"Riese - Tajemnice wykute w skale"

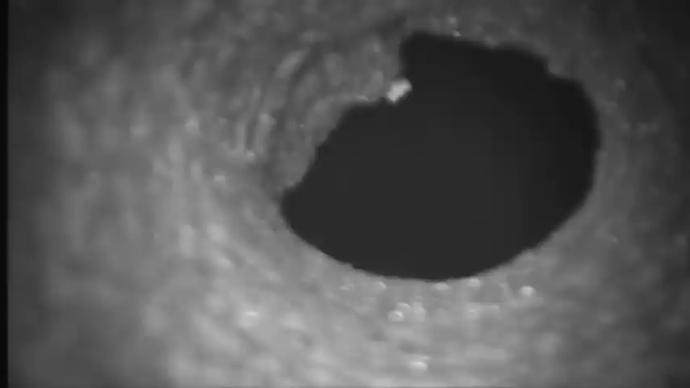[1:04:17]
To jest sztolnia, która jest taką normalną, taką jak są u nas,
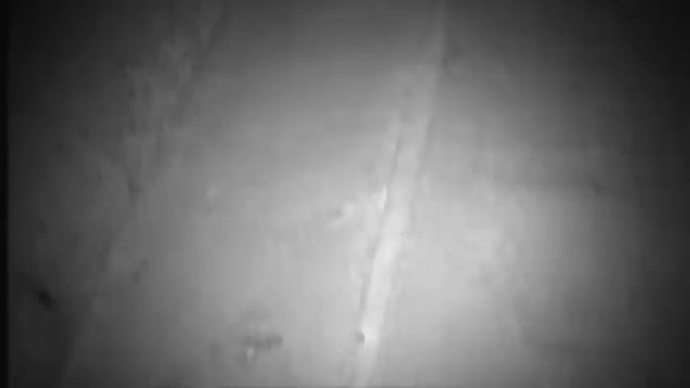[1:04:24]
około 2,5 metra wysokości, około 2,5 metra szerokości,
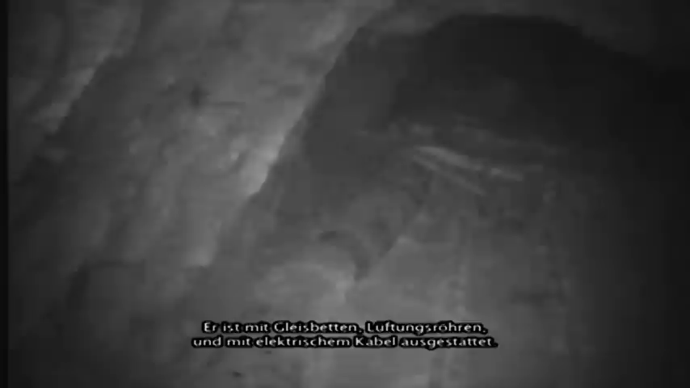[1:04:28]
ale właśnie wyposażona w torowiska, w lutnie, czyli te rury do wentylacji, kable elektryczne.
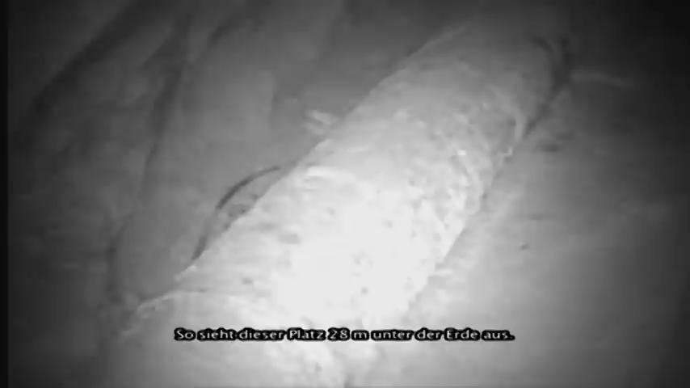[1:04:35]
Tak wygląda to miejsce 28 metrów pod ziemią. Nikt nie zaglądał do tej sztolni od prawie 70 lat.